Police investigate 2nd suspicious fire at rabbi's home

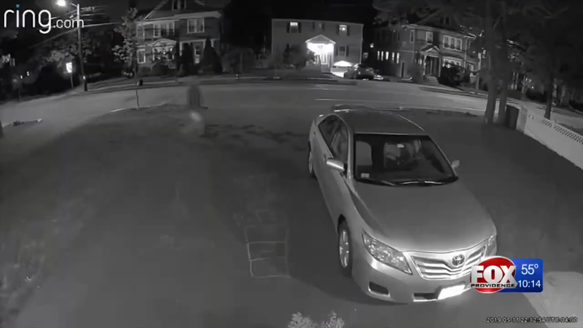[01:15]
Surveillance video from a nearby home captured someone walking by just minutes after that fire was set.